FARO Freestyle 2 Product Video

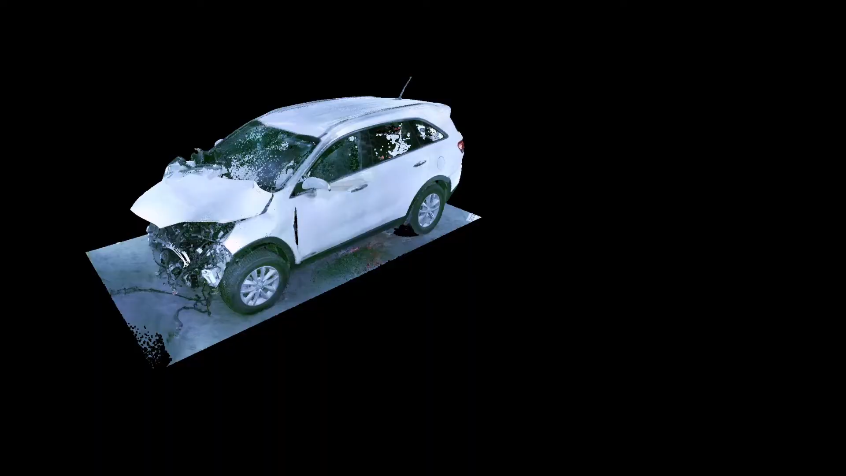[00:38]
It's lightweight and portable enough for one-hand operation in any position.